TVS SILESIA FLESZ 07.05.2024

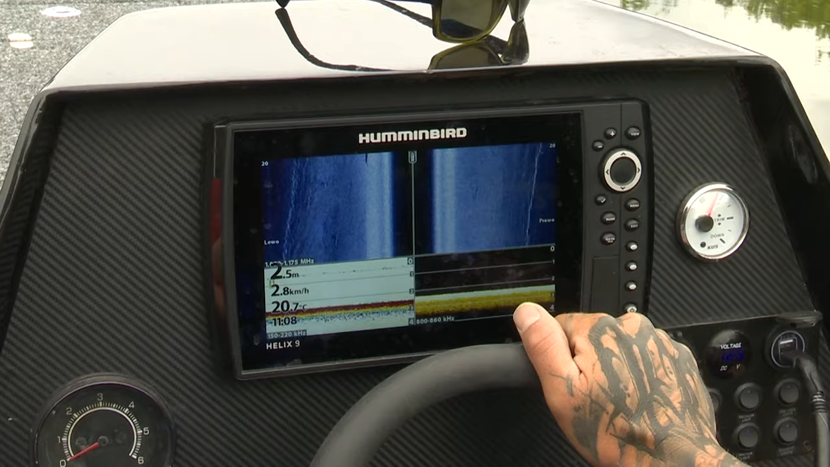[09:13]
On screen: depth 2.5 m, speed 2.8 km/h
Nie ma żadnych ryb. Jeżeli byłyby tu ryby, byłoby widać zapisy. Normalnie by było widać obraz ryby. To śmierdziało właśnie w padlinu i już wiemy, że coś tutaj jest.